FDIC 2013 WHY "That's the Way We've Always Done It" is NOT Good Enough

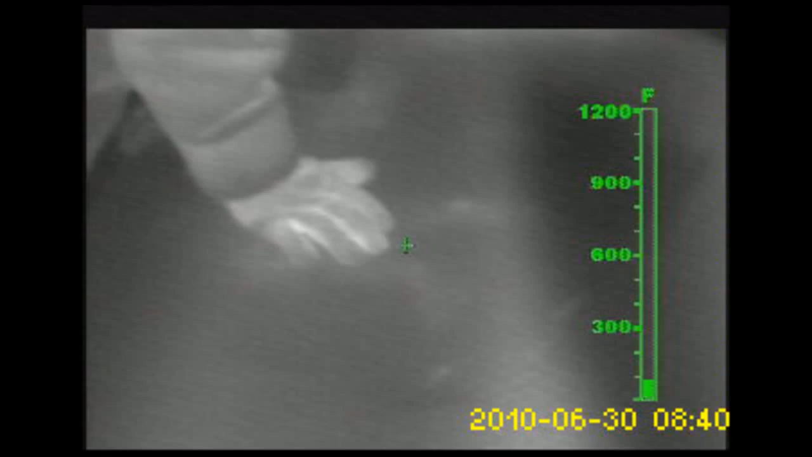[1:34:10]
So no indication that you've got a fire underneath this floor.
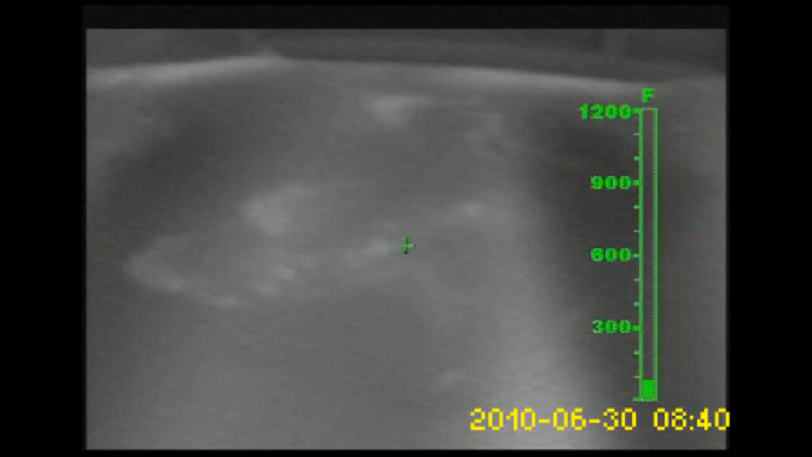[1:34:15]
They go ahead and pop a hole through it and see that they've got fire below that floor.